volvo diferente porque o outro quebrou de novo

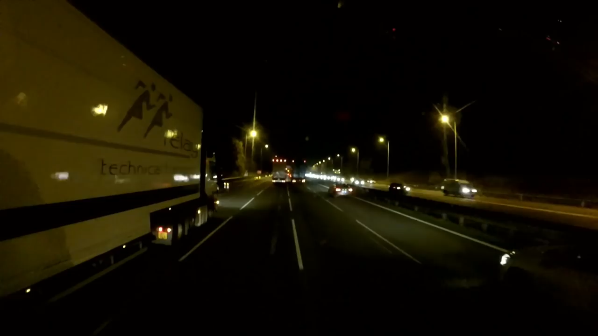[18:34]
Outra Newton direto aí vai pra Liverpool. Vamos ver se amanhã a gente vai carregar lá, né? Se carregar lá a gente mostra lá o, não sei se é no porto ou em uma companhia.
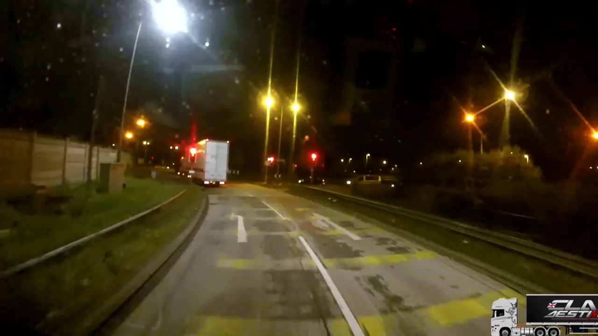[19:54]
Passou e eu fiquei. eu lembro aqui agora, que acho que aqui dentro que é a direita. Rotatória direita, semáforo à direita.
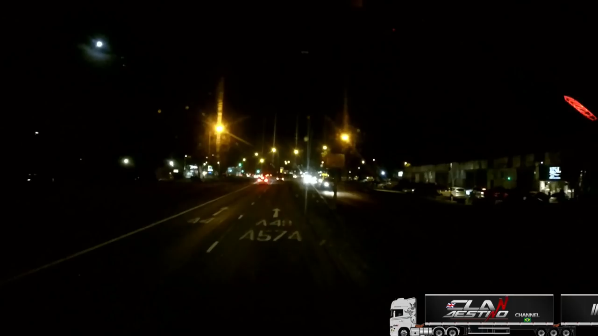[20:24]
Dessa vez eu vou passar. Sai do meio, caralho! Pra deixar ele sair, vamos passar mais um amarelo. O vermelho. Esse aqui vai amarelar também, quer ver?
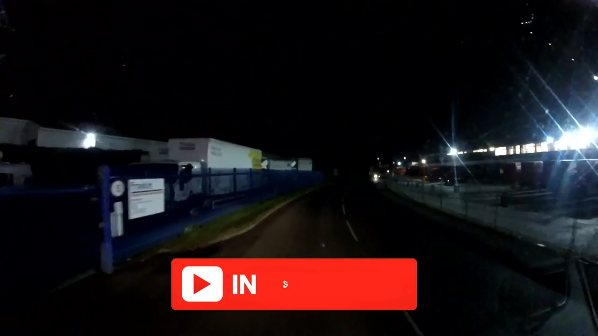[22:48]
Agora tem que procurar outro lugar pra me parar. Caceta. Ia parar debaixo dessa árvore aí.
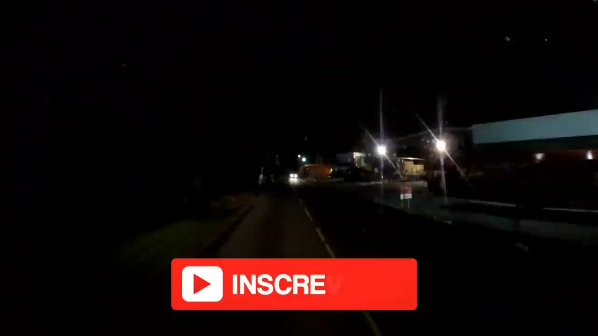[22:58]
E é caminhão deles ainda, hein?